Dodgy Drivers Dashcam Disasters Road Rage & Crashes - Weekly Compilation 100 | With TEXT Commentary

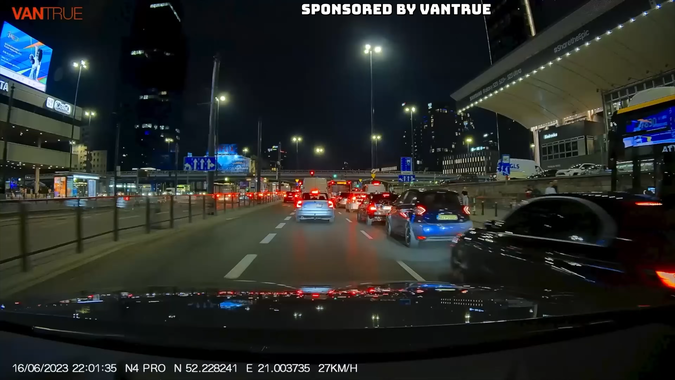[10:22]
The Vantru N4 Pro features the latest IMX678 sensor for amazing HDR 4K resolution.